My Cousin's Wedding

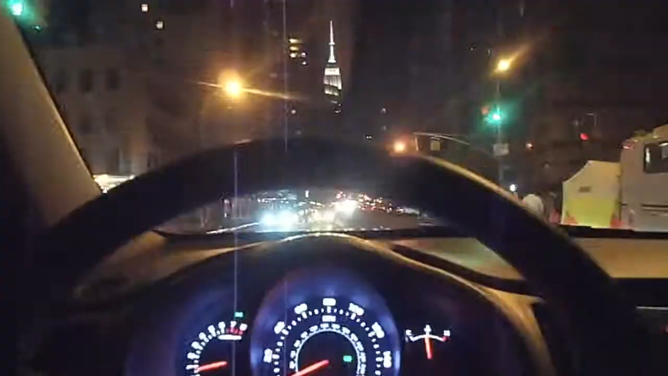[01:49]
All right, where are we, Dad? 34th Street.
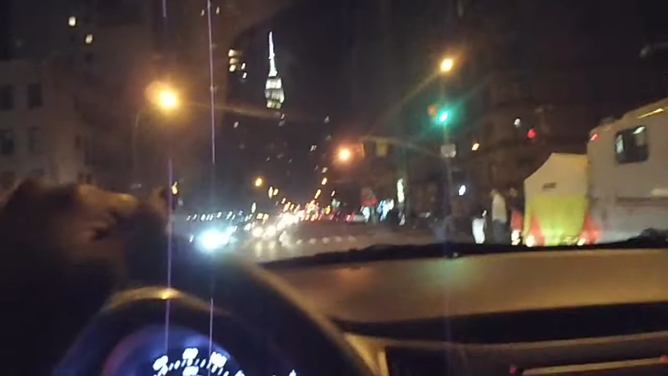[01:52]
We're on 34th Street. Oh, by the way, this is my father.
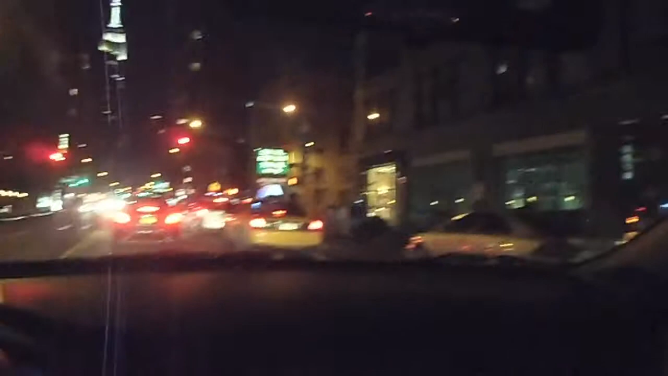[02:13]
He hasn't been back to New York in a while. $7.50. You hear me? $7.50. No, $7.50. He's not too happy. He's not too happy. He's not too happy. It's ridiculous. The apartment's on the 6th floor. I know. This is Macy's. I love this Macy's so much. So, so much. You can literally go in here and just get lost. It's the whole block. Just lost for days in Macy's.
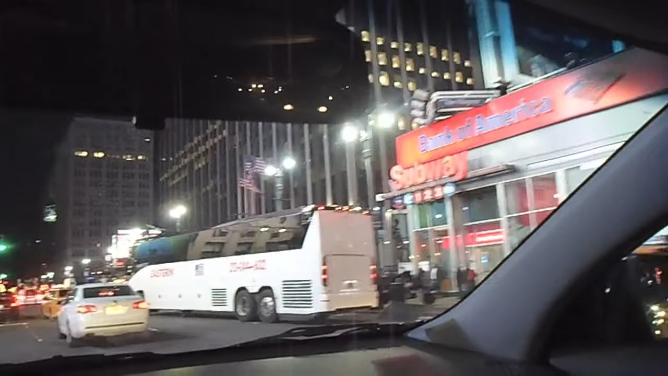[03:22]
Jason. Shhh! M-S-G! This is... Move, bus!
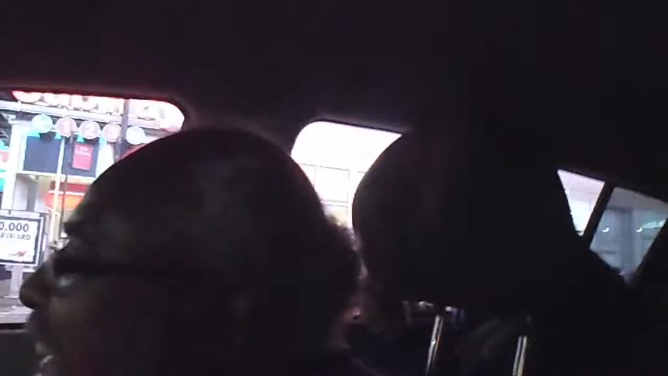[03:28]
Y'all! There it is.
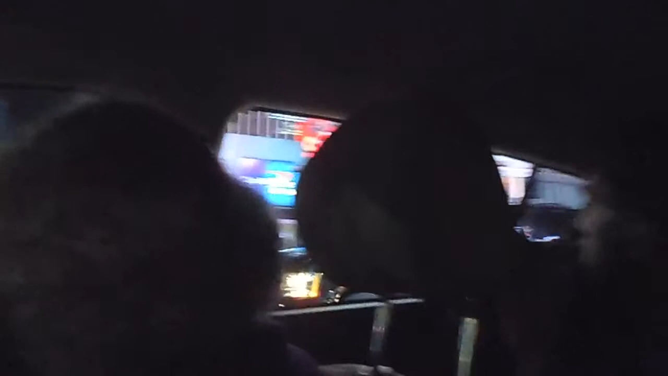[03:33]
My brother is going ham right now. Try to look at the garden. M-S-G! He's going ham! The greatest sports arena in the U.S. today.
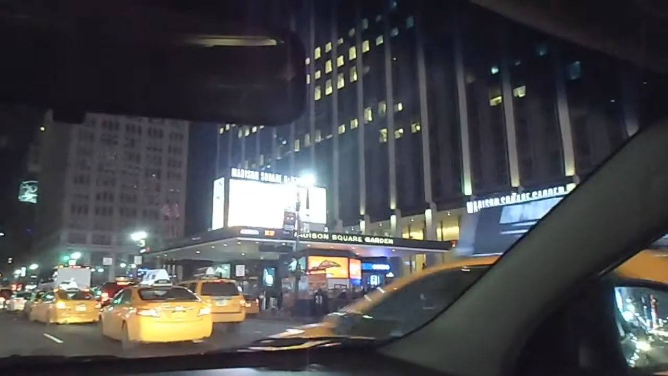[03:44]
Oh, my gosh. Jason, you're killing me. Is that Carmelo? No! Is that Carmelo? No! He's at home. Leave him alone. Oh, my goodness. Jason, you're killing me. Why? M-S-G! Okay, turn left here.
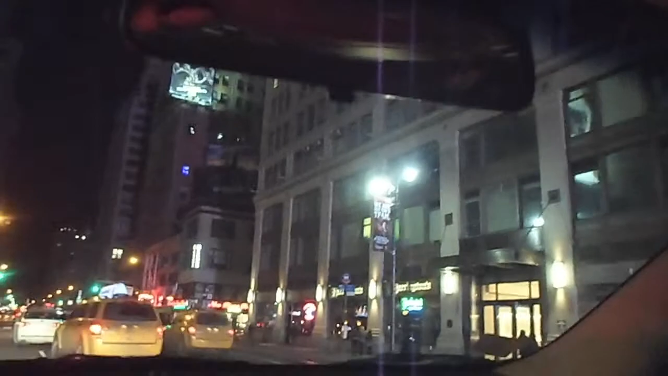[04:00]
M-S-G! You didn't get that on video, did you? We're still recording! It's going to be a feature on the video. M-S-G!